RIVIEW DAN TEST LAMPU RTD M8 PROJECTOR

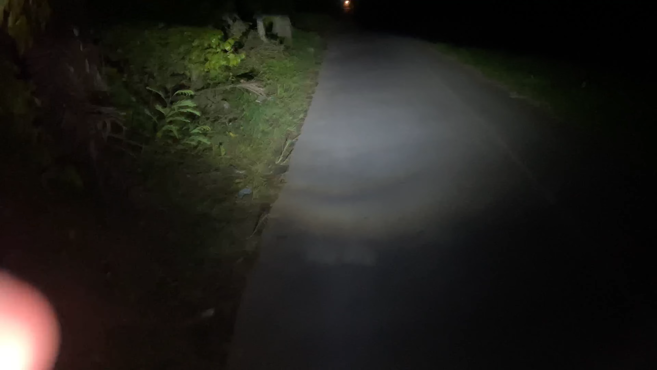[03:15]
Nah, bisa dilihat ya, ini ada cut off nya. Emang iya, agak miring ya ini cut off nya. Tuh, cut off nya agak miring tapi terang banget. Tuh, udah kayak bilet kan. Udah kayak bila cuy, kalau jauh-jauh, tas mati, tas, ya yeah. Lampu ini recommended banget bagi kalian yang nyari lampu terang tapi low budget dan kayak bilet gitu.
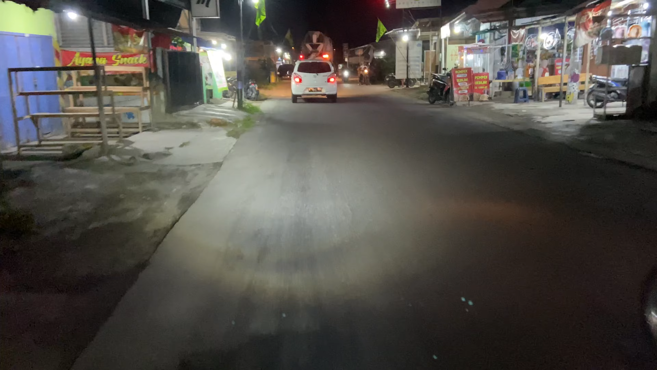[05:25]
Dan lampunya kalau di jalan raya nyaru ya. Oh ini gue masangnya emang nggak terlalu tinggi. Jadi ya tuh kalau di pas orang itu kelihatan cut off-nya.
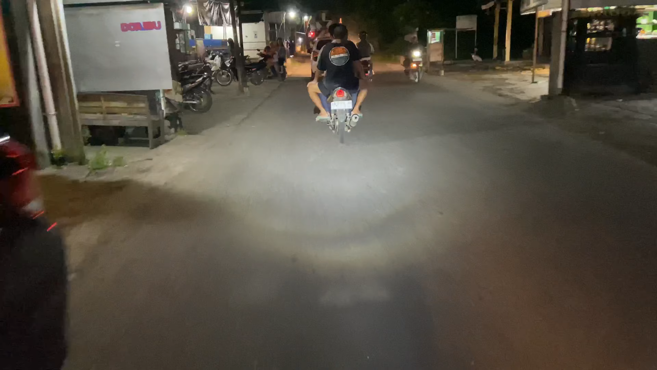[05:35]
Tapi kalau pas jalan-jalan biasa nggak kelihatan.
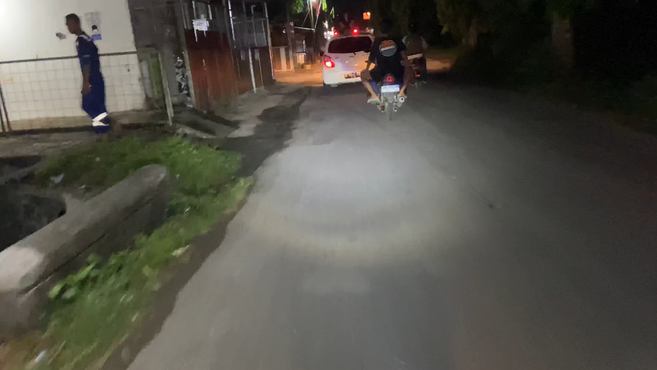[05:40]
Oke kan?
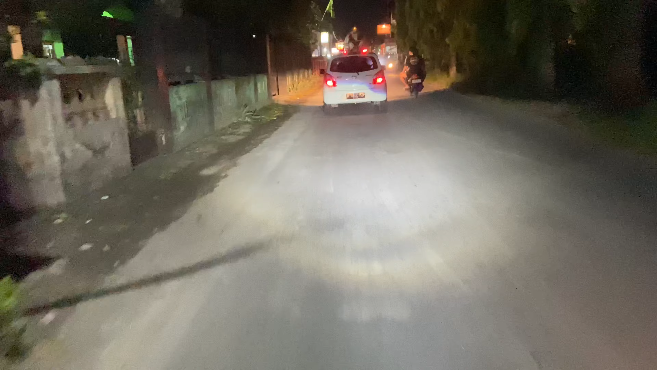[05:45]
Ini di mobil tuh cut off-nya kelihatan banget loh. Tuh kayak bilet cuy sumpah. Ada blue lens-nya juga. Mantep banget pokoknya.
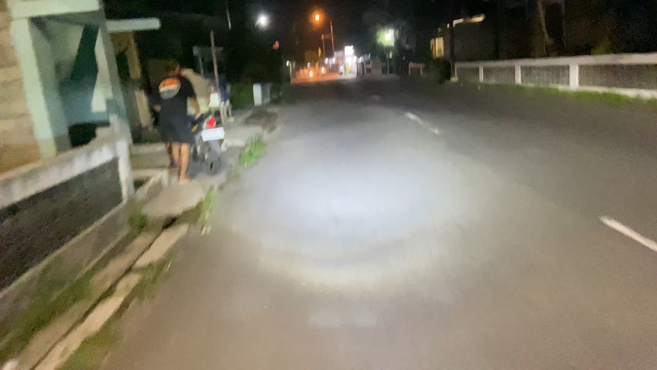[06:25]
Ini enggak gua nyalain lampu jauhnya karena apa namanya? Dekat takut kena orang.